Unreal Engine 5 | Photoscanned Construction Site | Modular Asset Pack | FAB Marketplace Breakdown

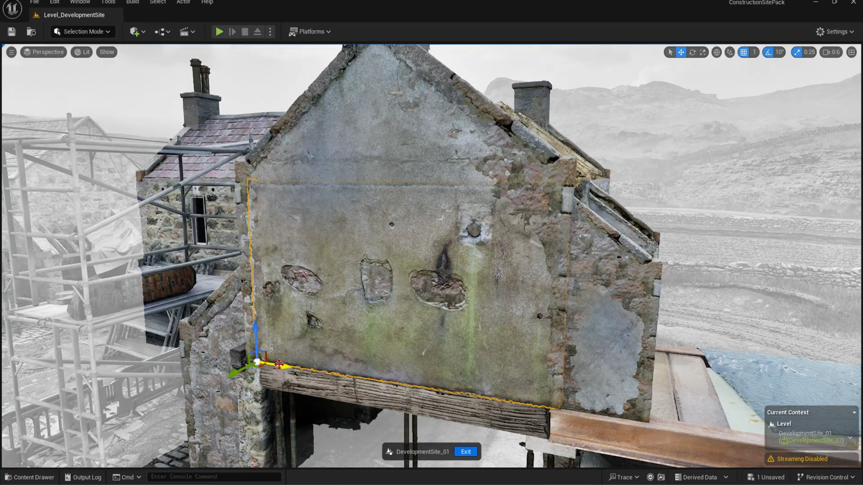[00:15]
Starting off we have some plaster and rough casting models that you can use to blend walls to high potential repetition as well as allow you to add extra details to walls.
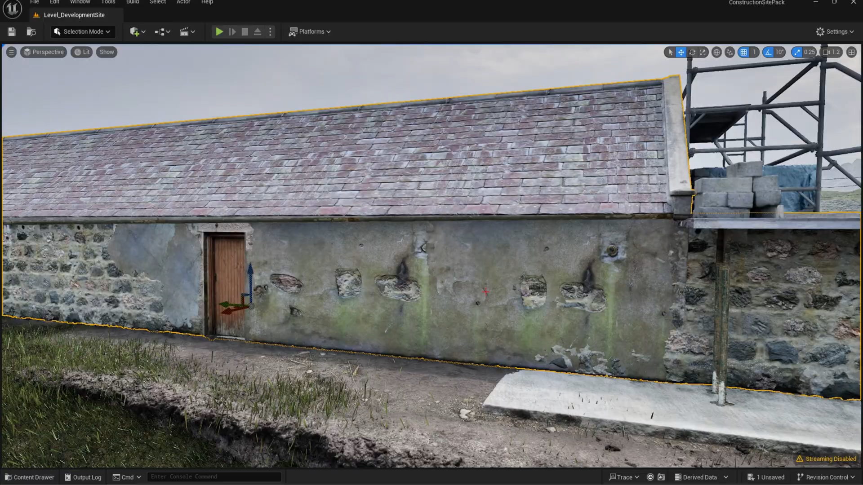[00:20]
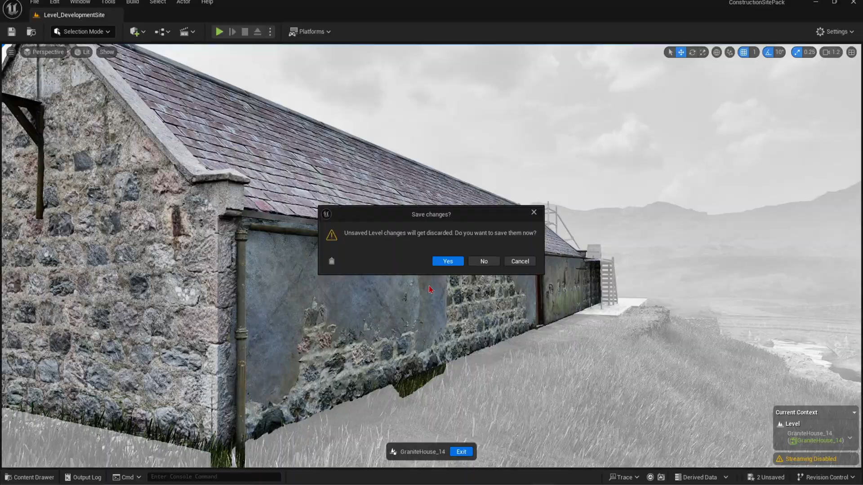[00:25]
We have full matches as well as cutouts that allow you to create interiors with these models.
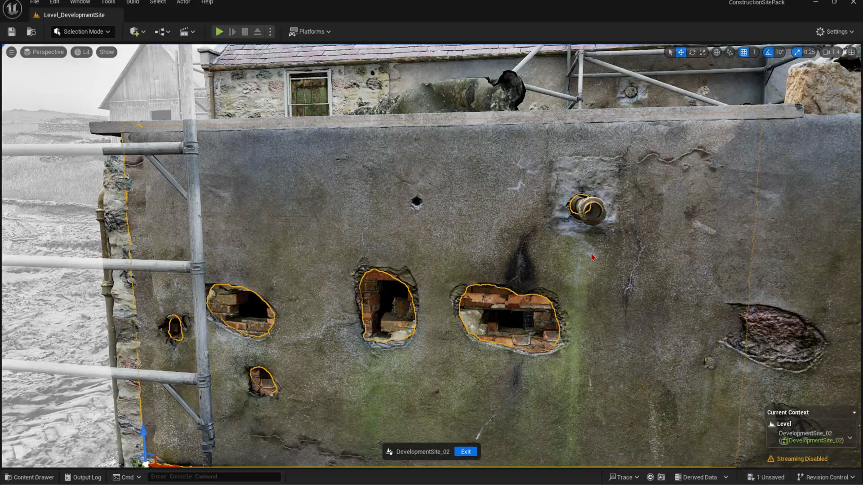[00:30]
Here's a quick overview of the mashes.
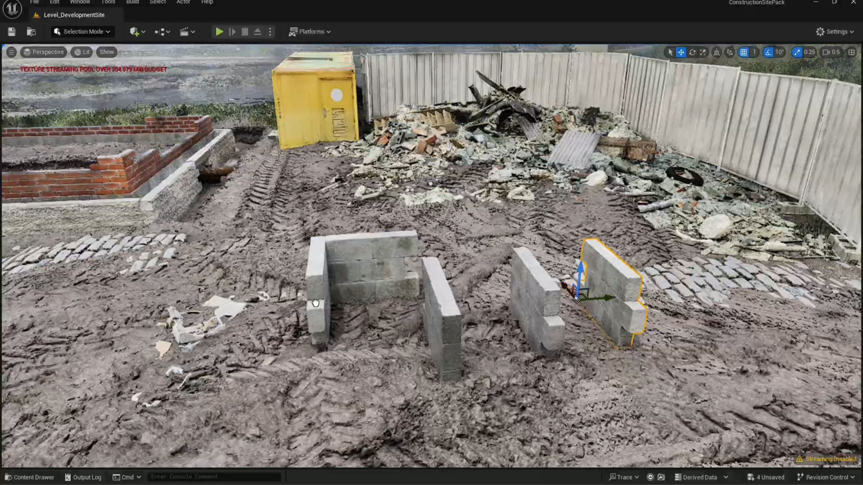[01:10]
Each with its own material for maximum control we assemble these in real life and then photoscan them too.
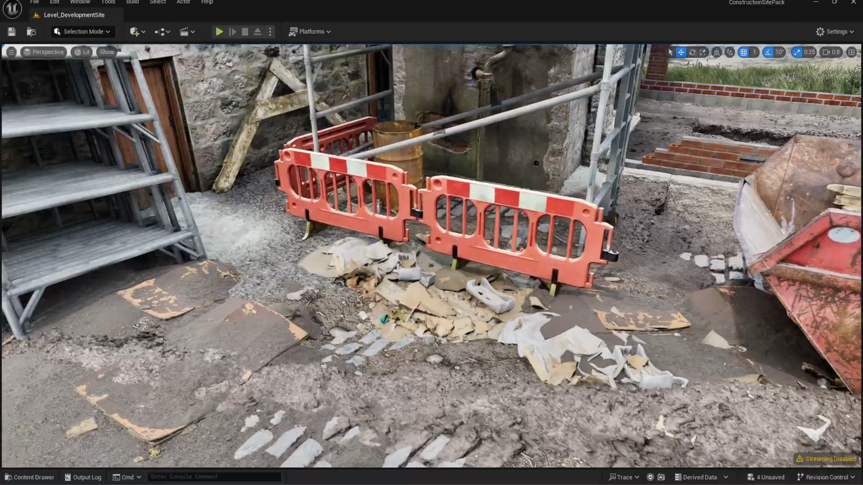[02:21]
It's detailed, we offer multiple variants and our shader allows you to change it completely to blend it with the environment.
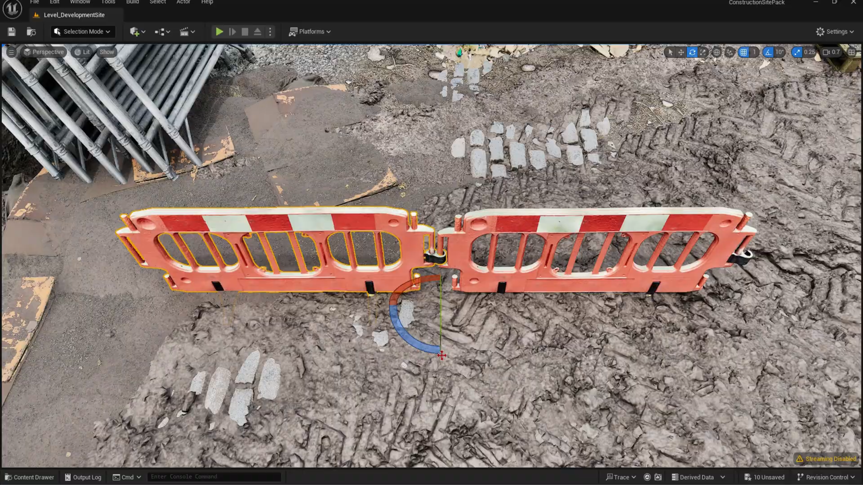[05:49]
Set your pivot points to be local, snap in grid size to be either 1 or 5, and copy paste your barriers with ease, just like our brick walls.